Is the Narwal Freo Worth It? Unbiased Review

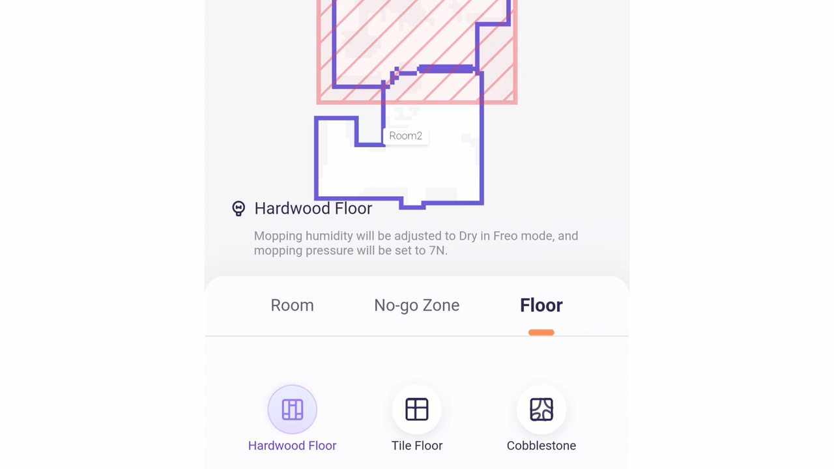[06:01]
The FreeU app provides consumers more control in setting the floor type between hardwood, tiles, and cobblestone.
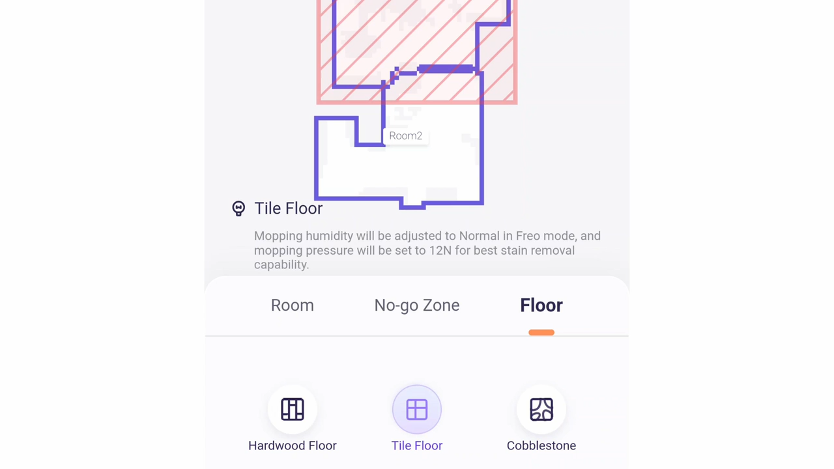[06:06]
Each surface has a specific vacuuming mode and mop pressure to maximize efficiency. I did my usual tests, specifically on red wine and juice stains.
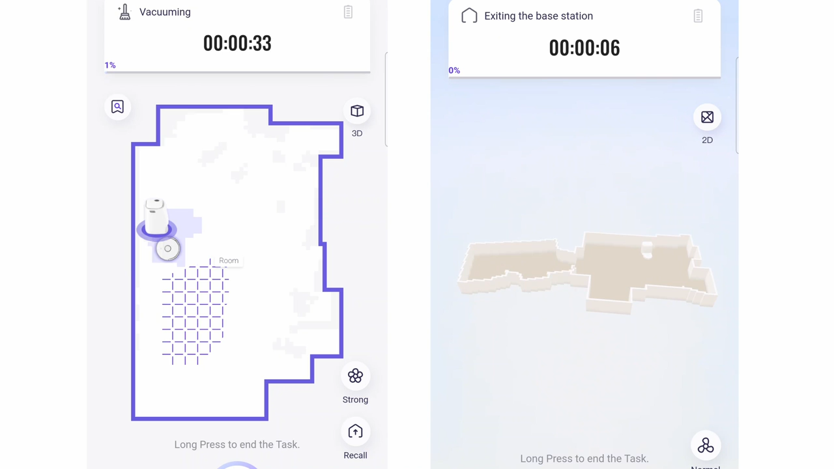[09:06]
First is the live map, which shows the robot's location in real-time.
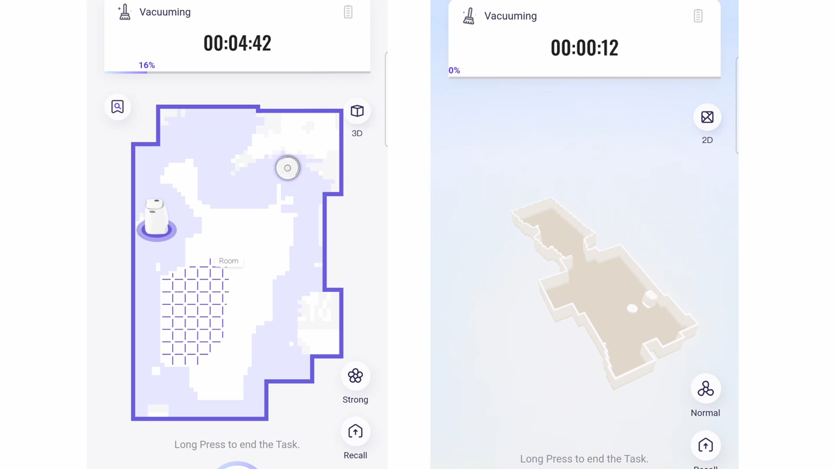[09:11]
An added wrinkle is the 3D map, showing the map in a three-dimensional perspective from different angles. One difference of the Narwhal app from other laser-equipped robots is that it doesn't show grid lines, but shades areas it has vacuumed or mopped.
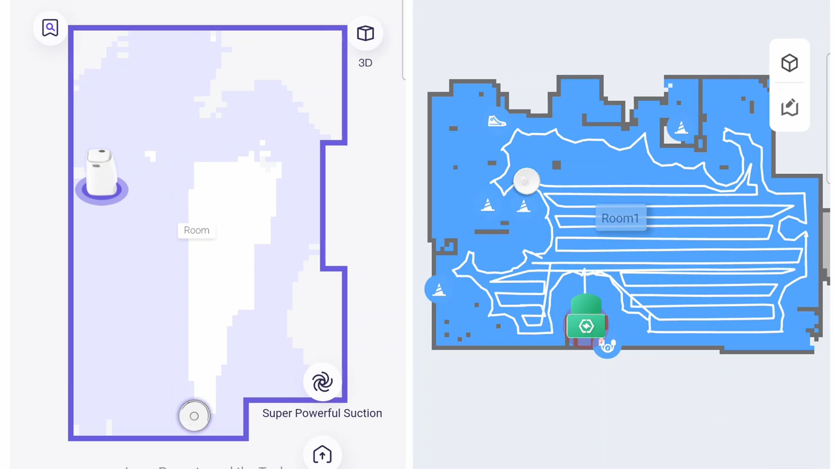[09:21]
So when it does a multi-pass run, the shaded areas get darker. And consumers can view the real-time status of the robot in the 3D map.
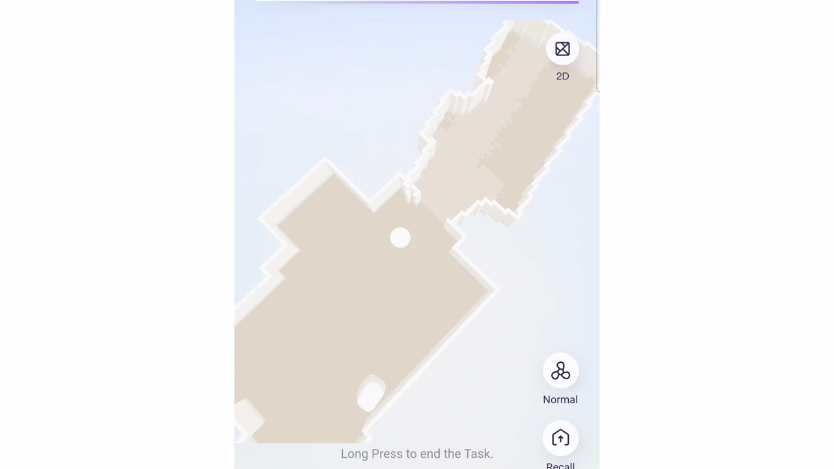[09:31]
Another helpful feature is the mapping run, which is turned on by default.
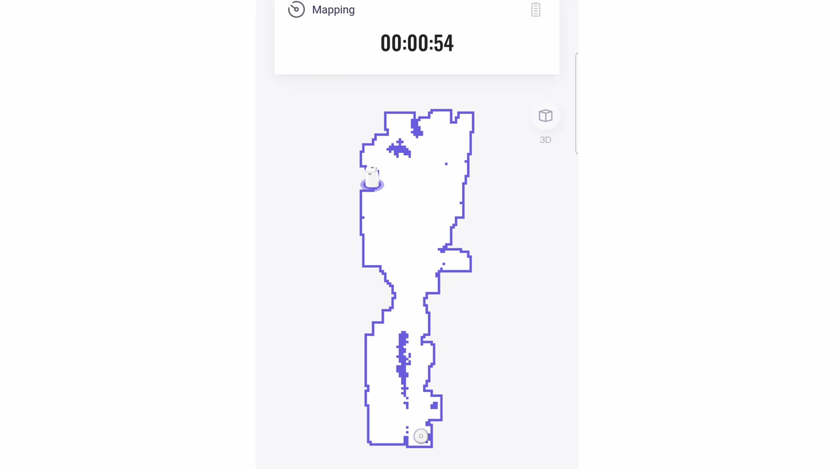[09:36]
So every time you create a new map, it automatically does a mapping run.